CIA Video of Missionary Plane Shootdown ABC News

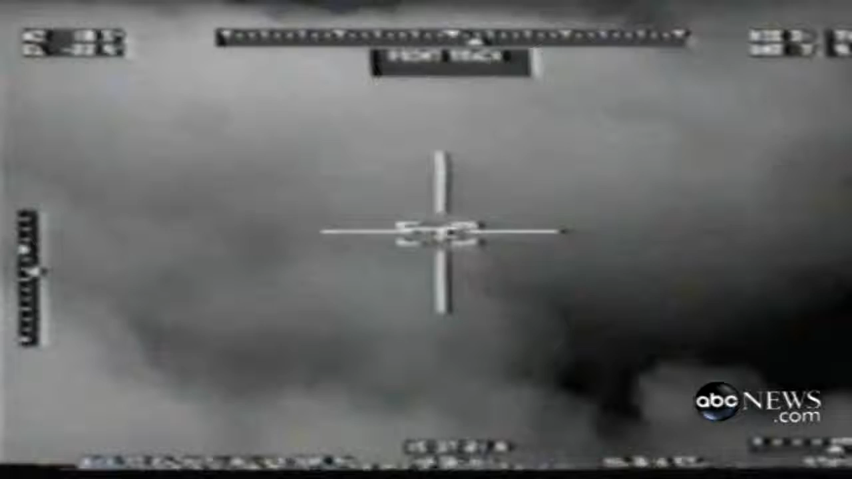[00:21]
The tape was shot from a CIA plane on assignment in Peru to target drug planes and send in Peruvian Air Force jets to shoot them down. But in this case, the mission ended in tragedy. The plane was not carrying drugs, but instead a Christian missionary family from Michigan, the Bowers. And this tape clearly shows the CIA's officers and pilots suspected that the Bowers plane did not fit the profile of a drug plane, did not stop the Peruvian jet fighters from opening fire.
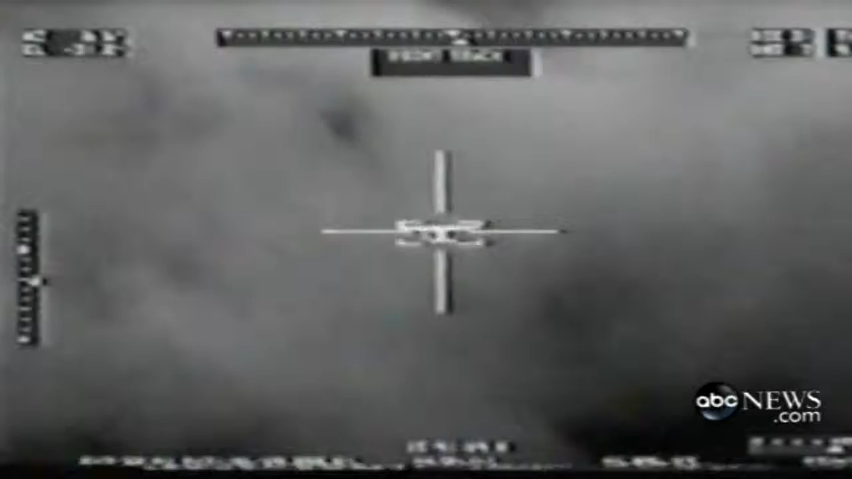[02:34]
Okay, I understand this is not our call, but this guy is at 4,500 feet. He's not taking any evasive action. I recommend we follow him. I do not recommend phase three at this time. It's three phase autoriz, okay? Okay.
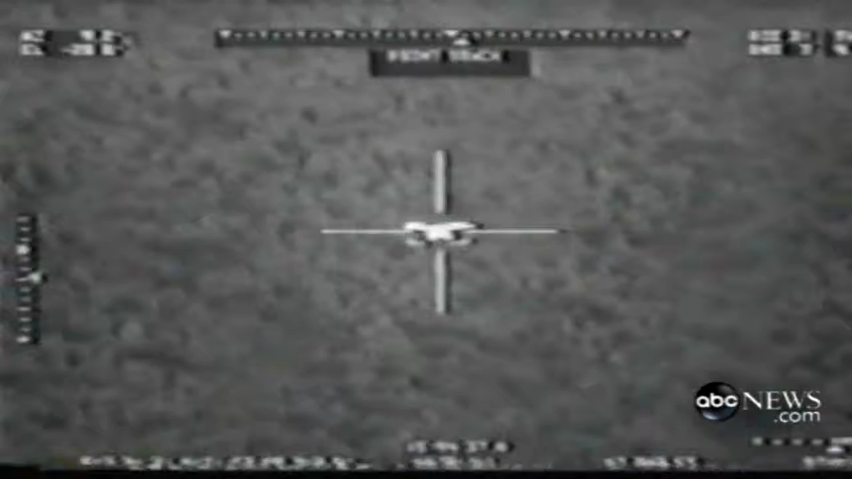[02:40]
But you sure it's Bandito? Are yes. you sure? Yes. It's bad. Autorizado fase tres. Okay. Okay. If you sure. I think we're making a mistake, but I agree with you. That's the Peruvian Air Force jet at the bottom of the screen.
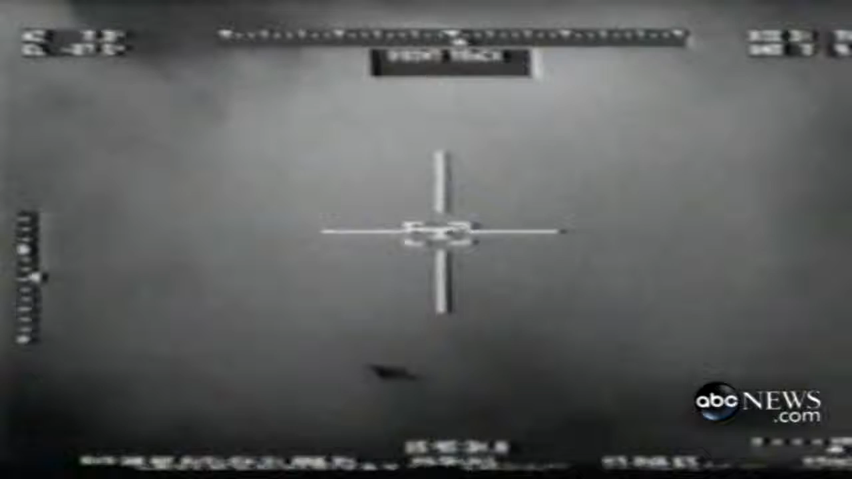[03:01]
There he is. Okay, the guy's turning north now. Maybe he is bad. This is Bandido. Is sure. It? Sure. You sure? Yes. Okay. He's talking to the Buenos días, 1408. Soy Esteban, procedente de Islandia.
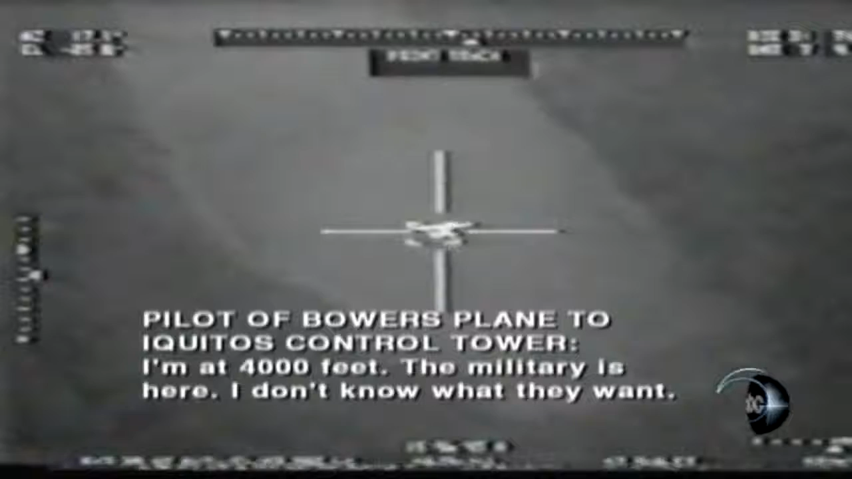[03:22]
4,010. Los militares están acá, no sé qué quieren. There too? Yeah, I think we should. Hey, Aider? Sí. He's going to Santa Clara. Aproximadamente a 37 millas de Iquitos. The plane is talking to Iquitos Torre. Yeah, okay. Tell him to terminate. Don't shoot. Tell him to terminate. No mas. Roger.
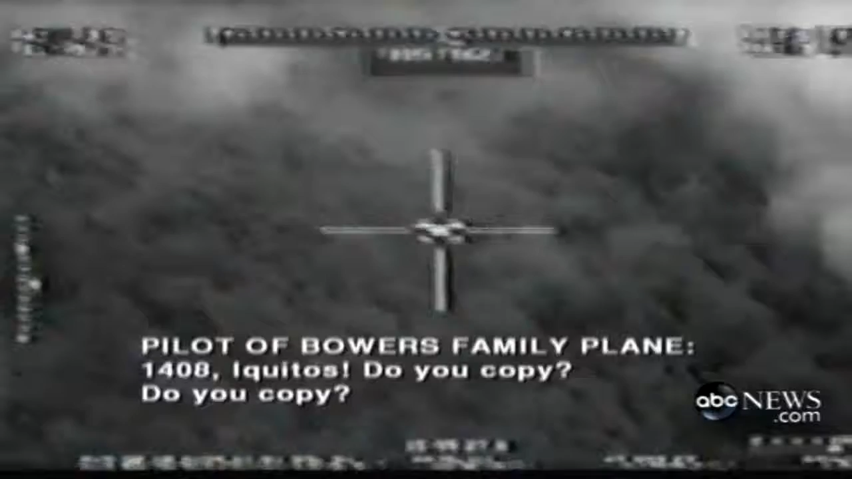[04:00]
No más, Tucano, no más. Arre, ya te filamos. Está saliendo el fuego. Hit him, man. 1408, Iquitos, me copio. Ya, ok. Aparentemente se dirige.
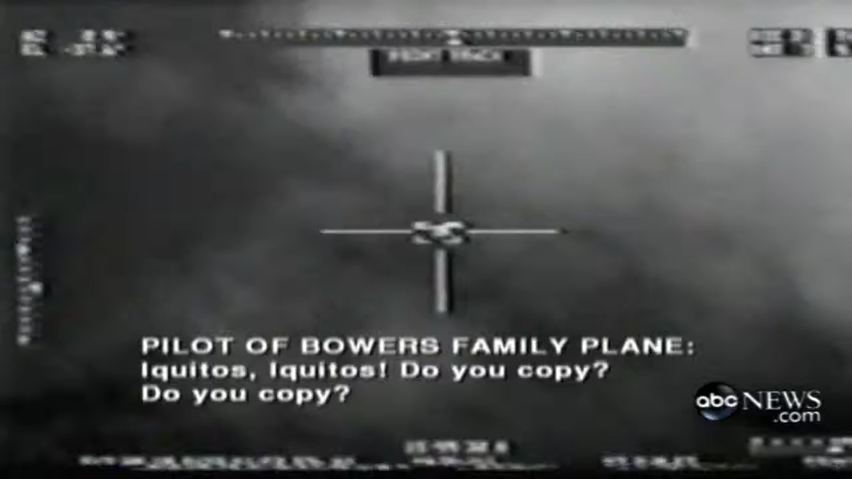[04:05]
Iquitos, me copio. Se dio vuelta.
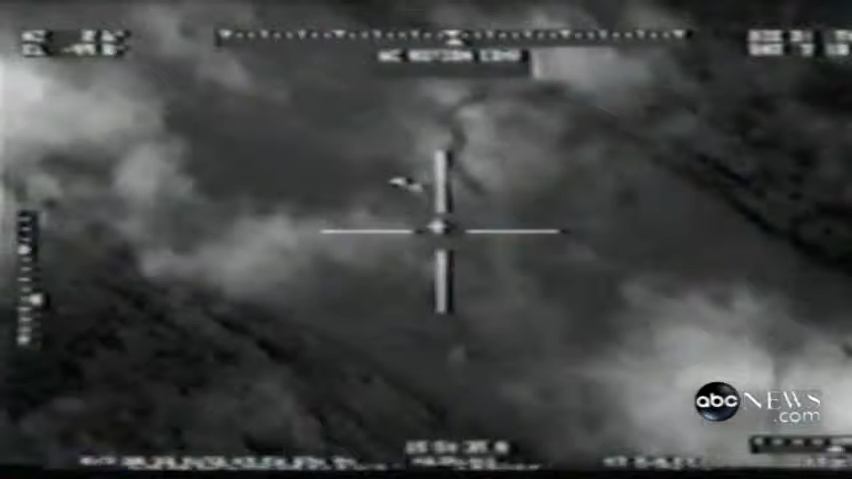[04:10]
Entró. Ok, hey, watch it down. Santa Clara, 185. Ok, there. You got... Okay, I got him. Where I have visual. He's back here on the river.
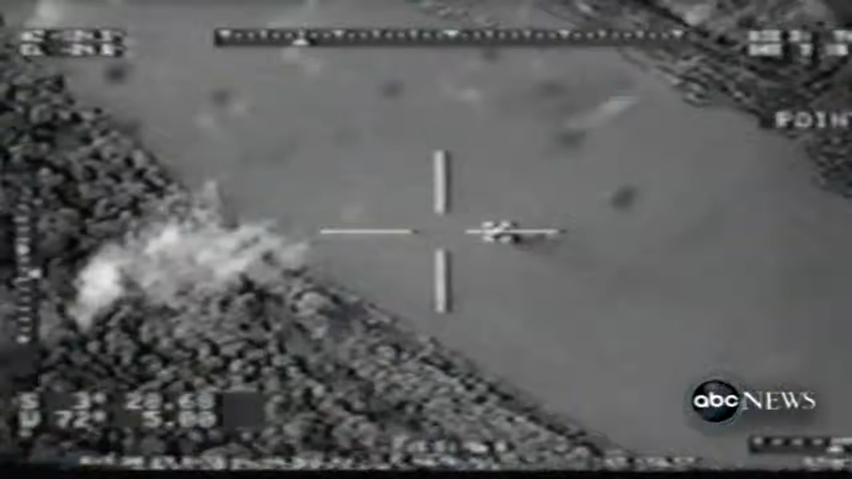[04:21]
He's smoking. He's smoking? Oh, yeah. Yeah, he's smoking. They got a helicopter. You might want to get one over here to save this guy. Yep.
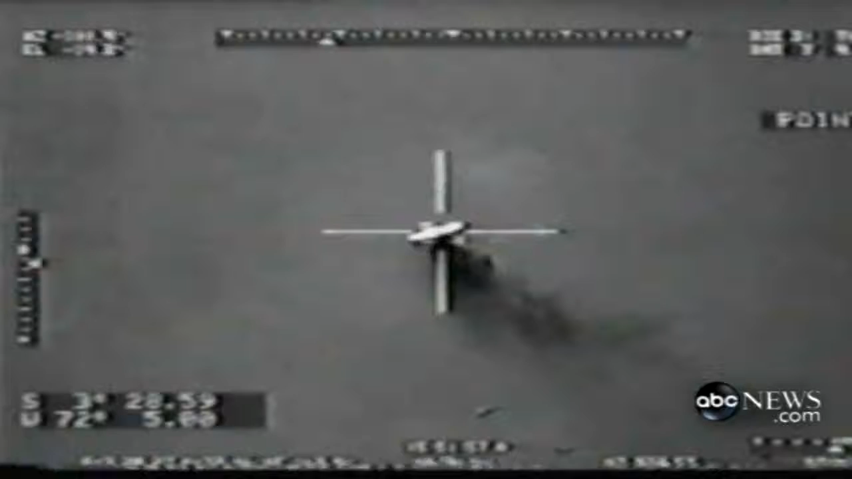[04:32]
Ronnie Bowers and her infant daughter, Charity, who she was holding in her lap, were both killed. There's a plane right there. Where's the plane? See the... And there's right there. People getting them. Yeah, but I don't see the plane.
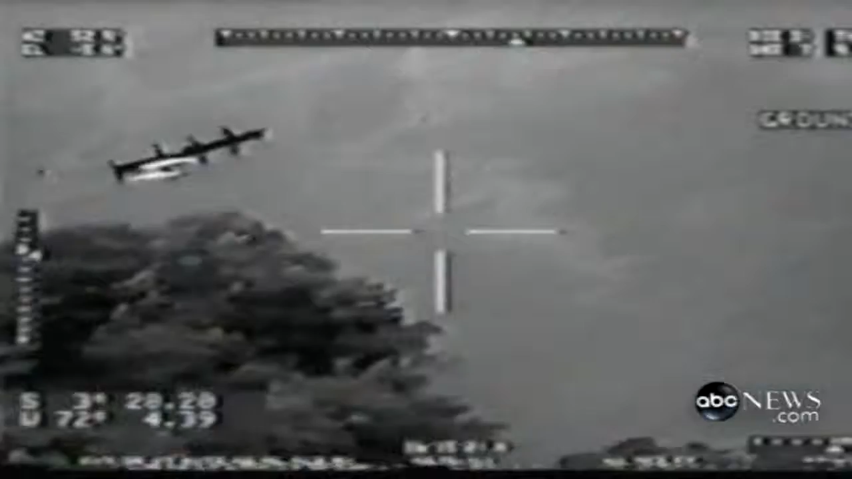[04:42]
It's upside down. The floats are... See the floats upside down and the people getting them? Right there. Yeah. Okay. There's a bunch of boats down there. Yeah. I only see one. Oh, over here by the... Yeah, you got a good film of that? Uh-huh. Okay, let's go.